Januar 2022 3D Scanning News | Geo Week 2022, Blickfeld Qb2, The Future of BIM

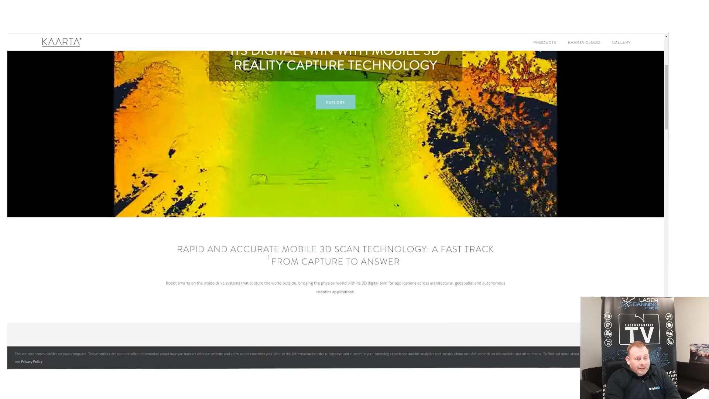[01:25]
Carta ist auch im Slam-Bereich, sieht man hier so, haben verschiedene Geräte hier. Ich zeige es mal ganz kurz.